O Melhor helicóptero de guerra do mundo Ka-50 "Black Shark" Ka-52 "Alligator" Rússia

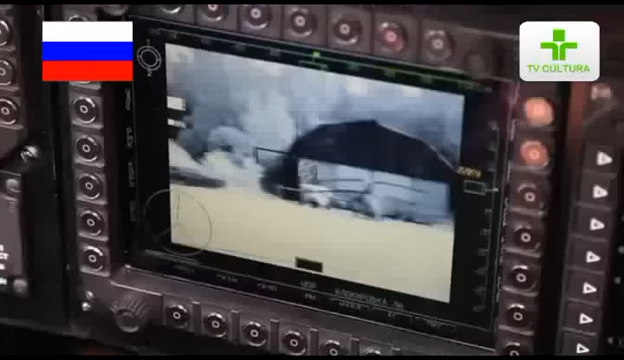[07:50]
The Breeze broadband radio channel transmits tactical video from the helicopter to ground subscribers.